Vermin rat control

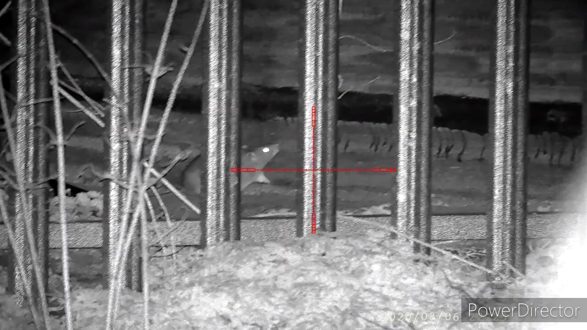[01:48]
Right then, enough messing about, onto the shooting.
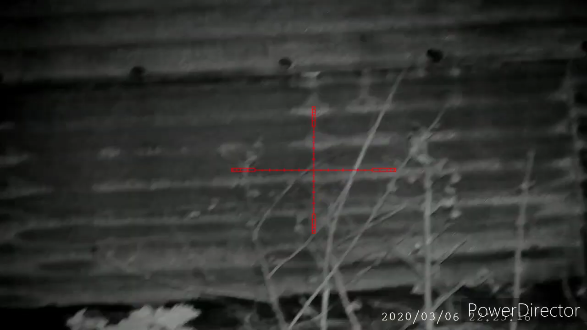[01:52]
I'm sorry if it is a little bit rocky at times, but they're taken from these sticks and they are new to me.
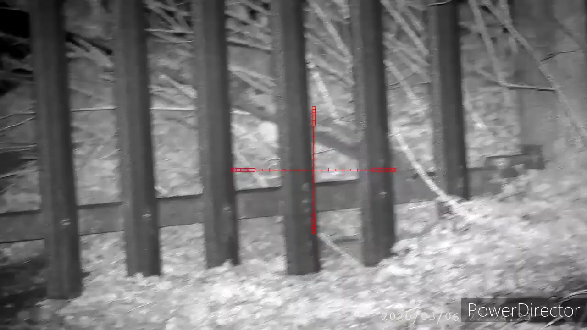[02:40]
That first shot was absolutely perfect, but this one was moving a little bit too much for me.
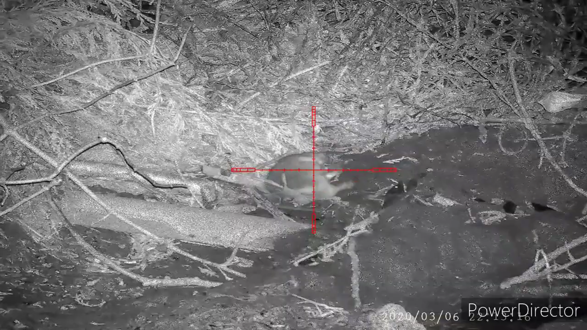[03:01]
So I've re-racked and I'm waiting to see the head for a second shot. It doesn't give me a head shot, so I just put it through the body to make sure.
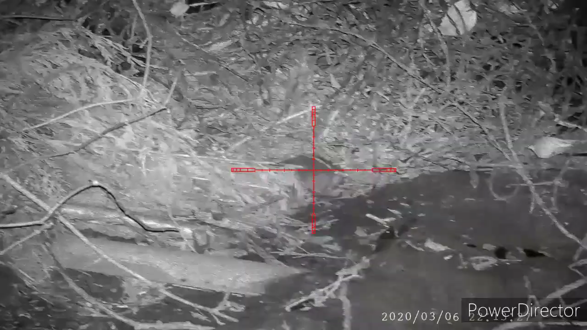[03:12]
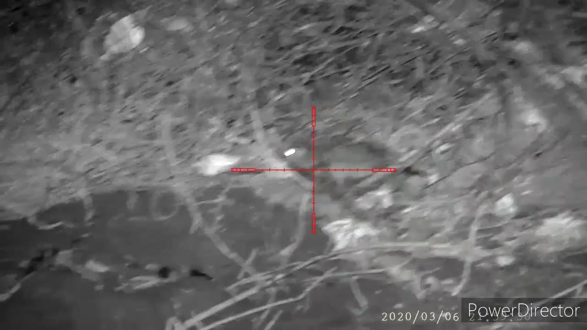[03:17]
Again, perfect pellet placement, they're hitting hard, they're hitting full power, but for some reason the rats are just jumping all over tonight. I can't get my head around it.
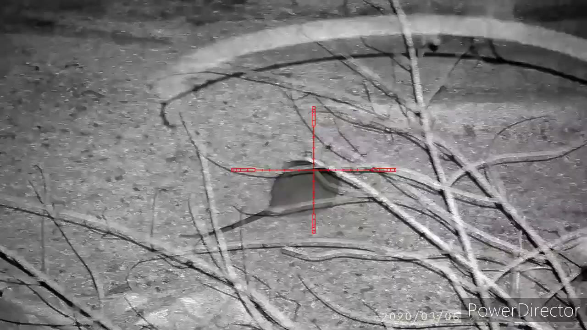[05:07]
So back up near the grain bin and we're looking around, found this fella,
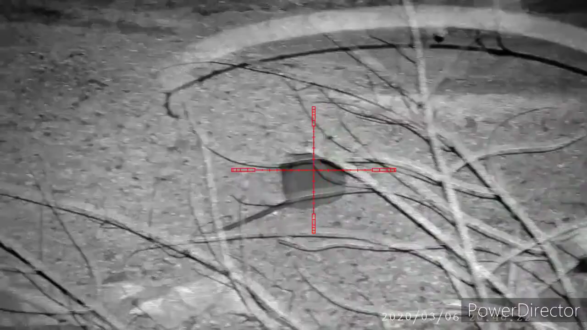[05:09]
but there's a lot of growth in the way,
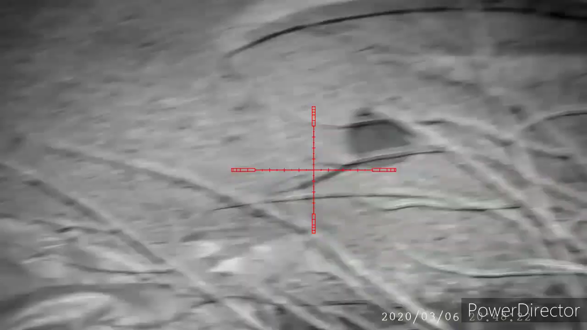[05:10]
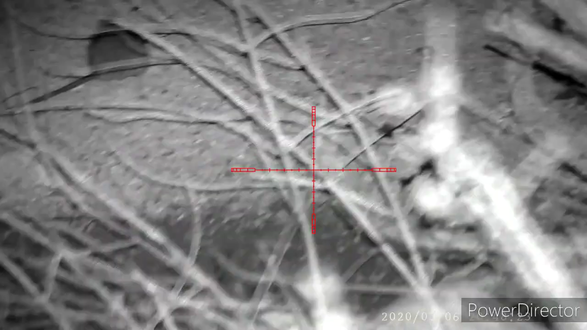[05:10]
so I'm just tracking him trying to get a decent shot.
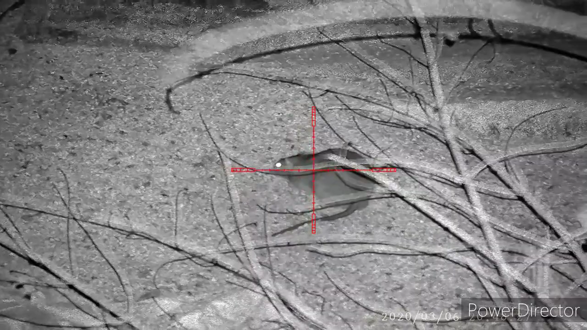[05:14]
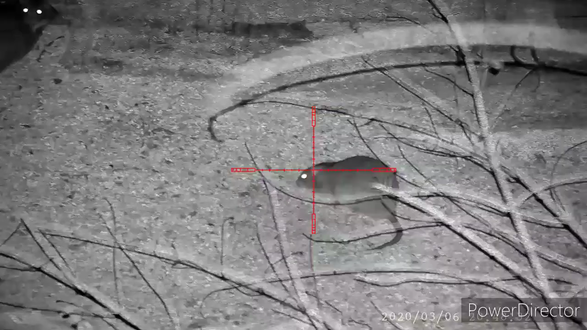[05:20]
And yet again, another double top.
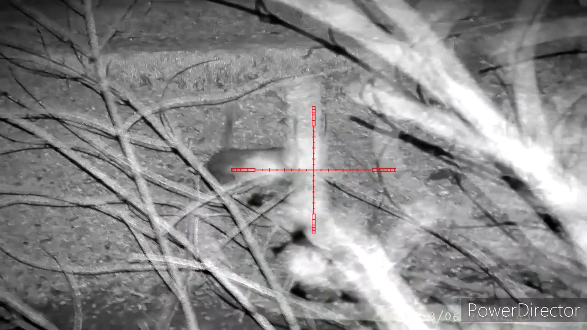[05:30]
They're moving around like madness tonight. I'm gonna have to buy some more pellets at this rate.
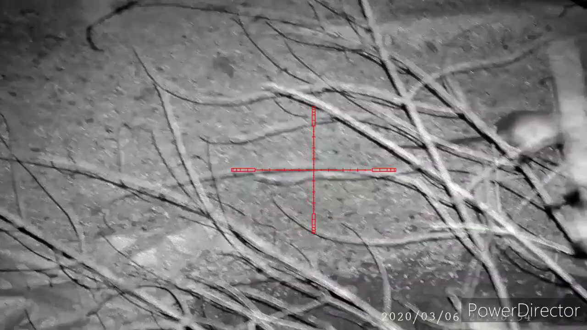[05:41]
So this next clip's a little bit long-winded.
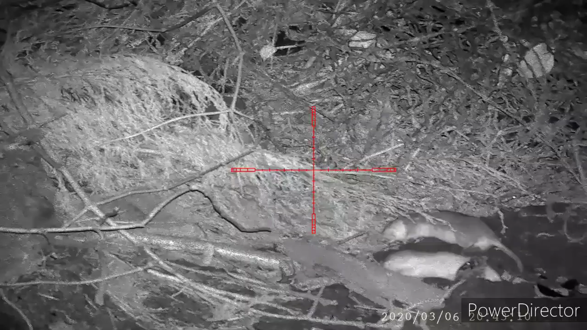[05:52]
I'm tracking this rat that you can see. I go off, have a look around, come back to it. And I do get it, but it's not a double tap, it's a bloody triple tap. I don't know what's going on tonight.
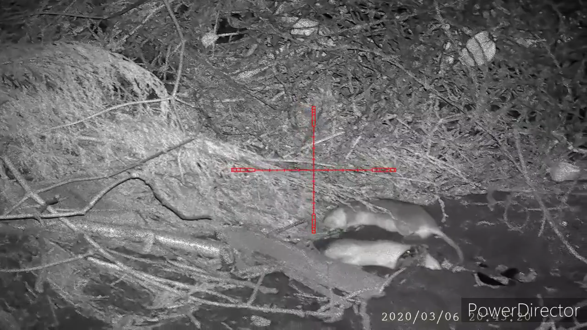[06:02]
All really good, hard pellet hits. They're all perfect placed. I think the farmer's been spraying his crops with steroids or something. These things really aren't ready to meet their makers tonight. I have checked the rifle, and the rifle is shooting just over 11 foot pounds, so it's perfect.
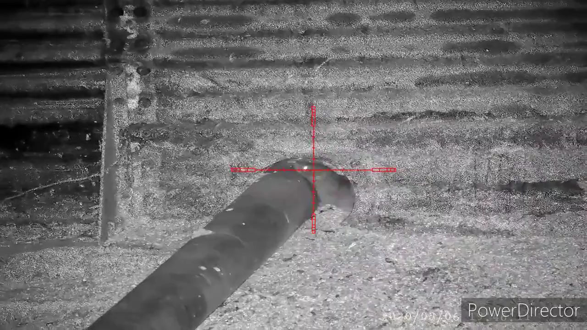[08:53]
And even after that perfect shot there, it's still got the energy to jump away. It's surprised me tonight.
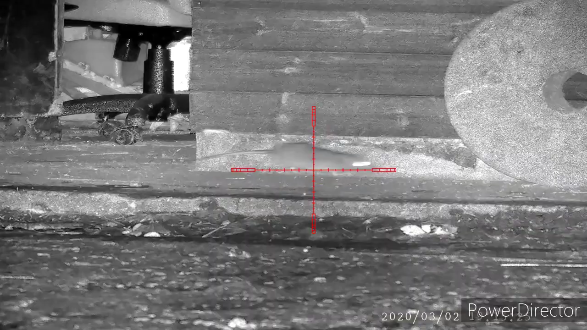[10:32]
So this next one wasn't the best shot placement, but it did die just inside the doorway.
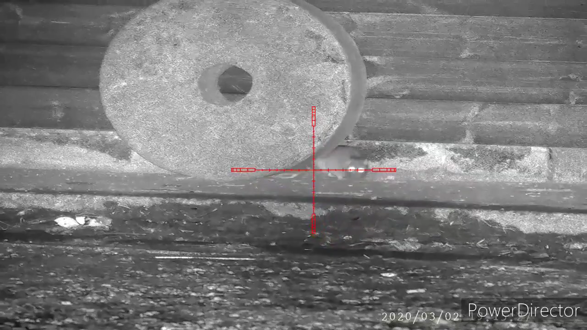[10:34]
But the baby, that's what I can't understand, that little one.
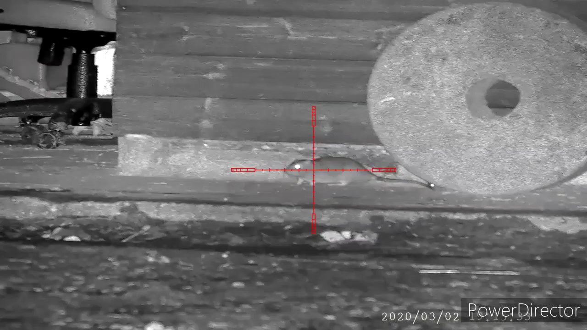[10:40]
You'll see what I mean in a second.